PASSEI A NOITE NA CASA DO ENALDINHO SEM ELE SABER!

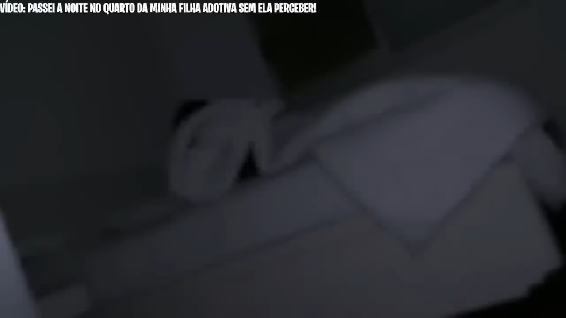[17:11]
Eita, ela apagou a luz e foi dormir, mano. Olha lá. Caraca, é. Pelo visto, era só isso, né?
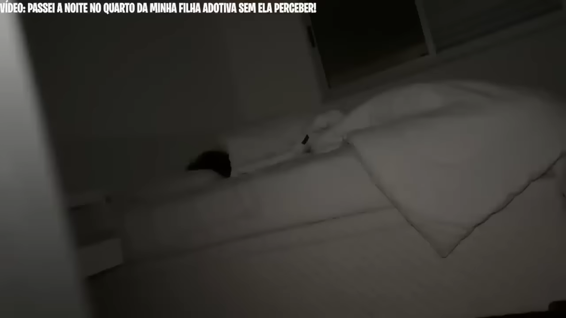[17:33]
Que bagulho foi isso? Ai, meu Deus, mano, acho que ela ouviu. Acho que ela ouviu.